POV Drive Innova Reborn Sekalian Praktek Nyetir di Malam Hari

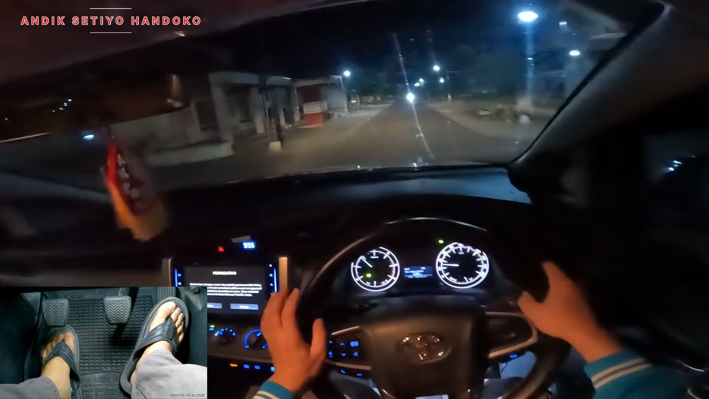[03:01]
Gak kotor sih Kacanya Kacanya agak kotor guys Habis dicuci Tapi kurang bersih Ini nyucinya
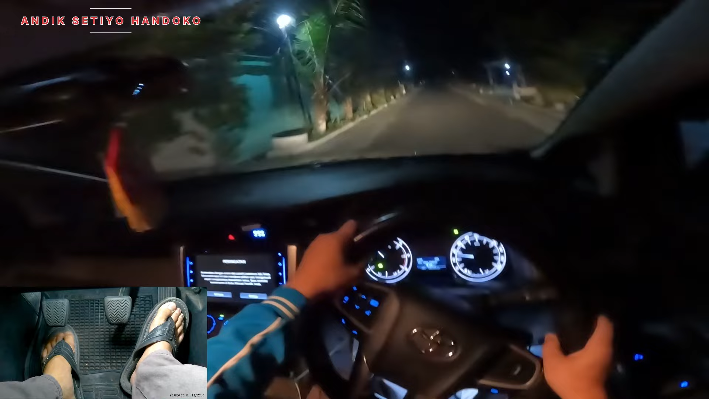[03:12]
Kayaknya kursinya Kurang agak rebah Nah, cukup gini aja Ini masih di gigi dua Karena kita ya Jalannya masih pelan Gak ke kiri DL300 Nah, RBM masih 2000 guys Cepatan 40 Kita praktek Mengumudi aja ya Menggunakan Innova Ribbon 2022 Manual Tipe G
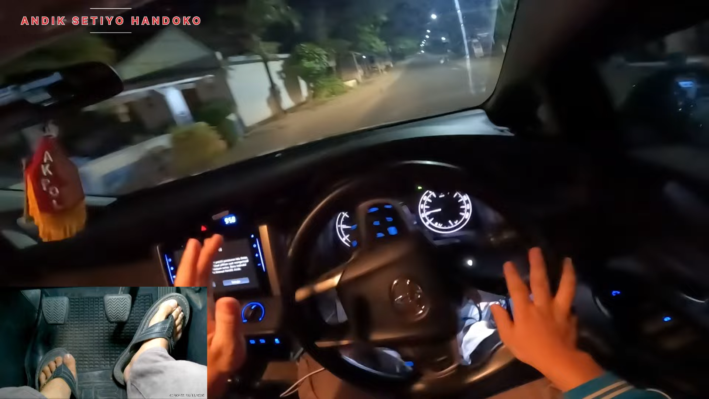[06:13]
kasih tekanan gas sedikit padahal langsung kembali sendiri bentar saya gak bawa sepatu soalnya depan itu ada ada cegatan orang mantu kayaknya
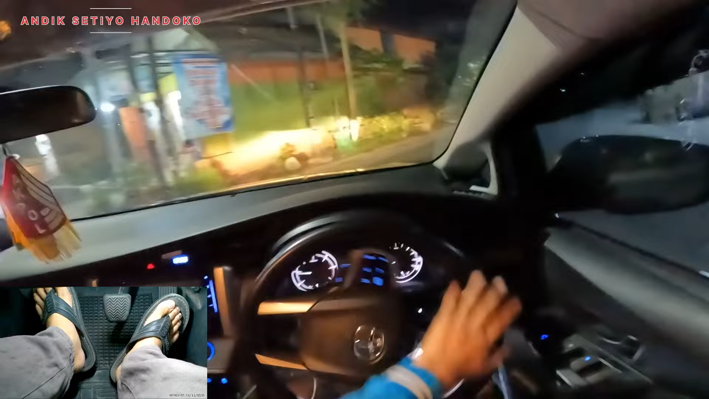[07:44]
terop ya kalau ada cegatan terop gak bisa jalan ini oke ini udah jalan lagi pindah gigi 3 tengah depan
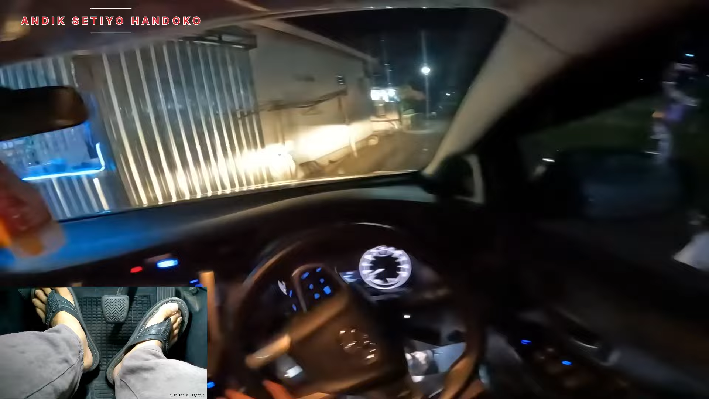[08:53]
disini harus pelan saya kurangi gigi 2 ini tadi ya saya kurangi gigi 2 ini agak kanan caranya agak sempit guys indah gigi 3 tengah depan
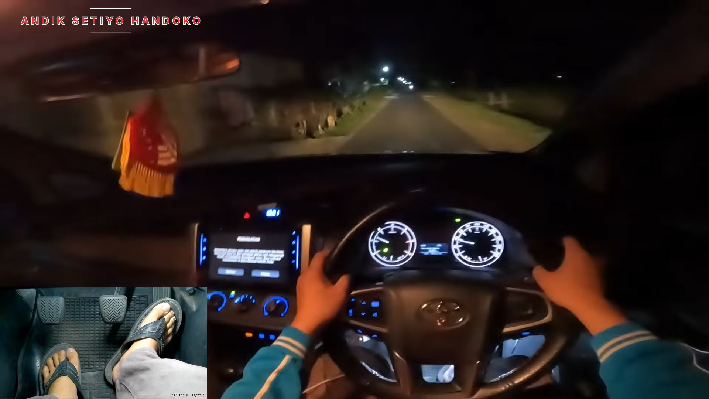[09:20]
udah motor kita agak kiri ya biar dapat jalan dia kasihan jalannya sempit ini
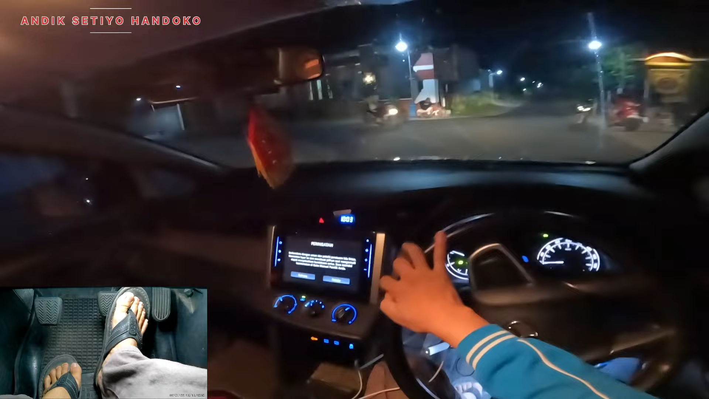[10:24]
nah ini kenyamanannya ya lumayan oke kita rem cukup di rem saja ya oke ini masih di gigi 2 selama mobil gak terlalu pelan banget gak akan berhenti ini masih di gigi 2 oke kita send kanan rem perlahan ini perempatan
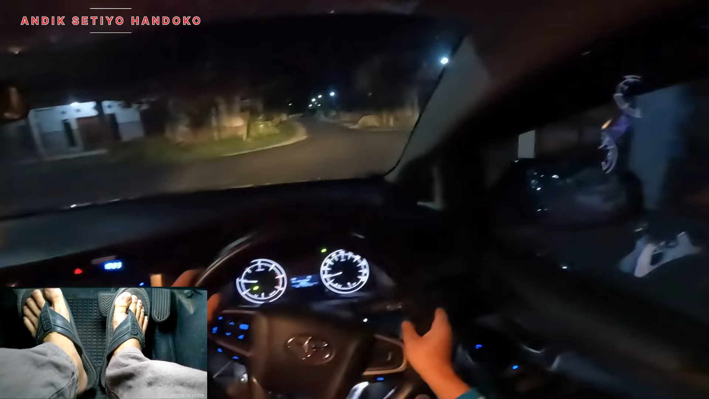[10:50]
kita kopling untuk perlahan kita kopling ya biar gak mati mesinnya oke nah responnya bagus ya padahal belum saya tekan gasnya biasanya ditekan gas baru kembali kalau ini belum sampai neken terlalu amat sudah bisa kembali setirnya ini masih di gigi 2 saya posisinya
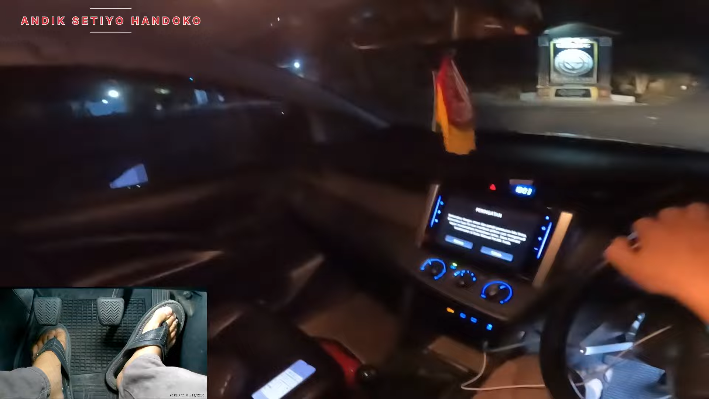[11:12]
oke kita mulai puter pelan-pelan coba kita gak gak saya gas ya gak saya gas ini sudah responnya bagus emang responnya power steeringnya emang bagus sekali kan biasanya perlu sedikit penambahan gas baru ada respon yang baik ini belum ditekan gas sudah bagus oke kita masih di gigi 2 lagi kita puter sedikit aja
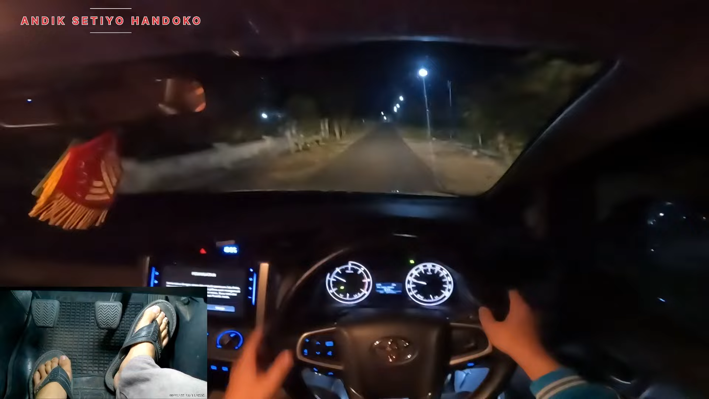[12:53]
nah itu ada pertigaan ini harus pelan kita harus kurangi kita harus kurangi giginya kita rem dulu kita kopling kita kurangi gigi 2 ke gigi 2 oke lihat kanan kiri aman lepaskan
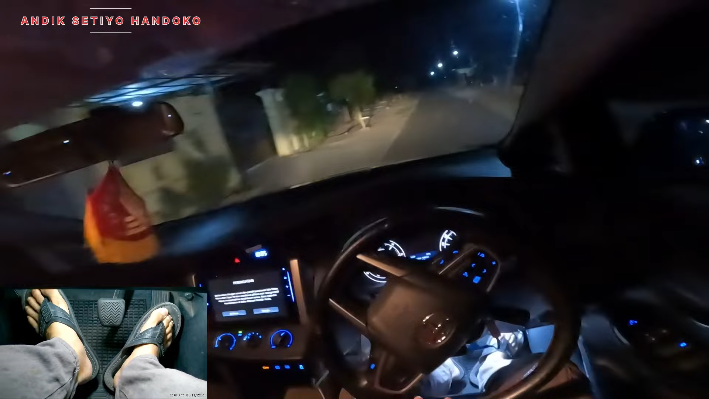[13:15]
nah ini jalan depan sini sangat jelek sekali alias aspalnya itu kasar betul aspal semuanya tapi aspal kasar seperti ini rasanya
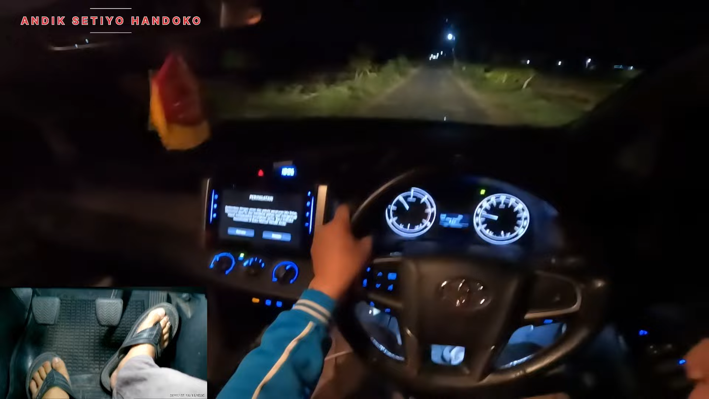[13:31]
duduk duduk duduk tapi masih nyaman kita agak kenceng coba nyaman masih oke jadi kalau di jalan rusak ini masih oke emang innova rebound emang standar kelas menengah di semua medan bisa ya di seluruh Indonesia kecuali yang offroad berat ini offroad ini ini lubang ini ya coba enggak begitu terganggu ya limbung-limbung gini lah biasa kalau ini sudah halus lagi jalannya
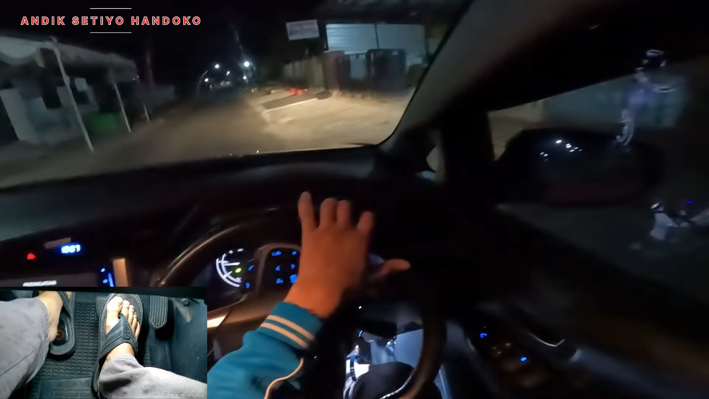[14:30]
ini sudah gigi 1 aja kita serongkan dulu ya kita serongkan dulu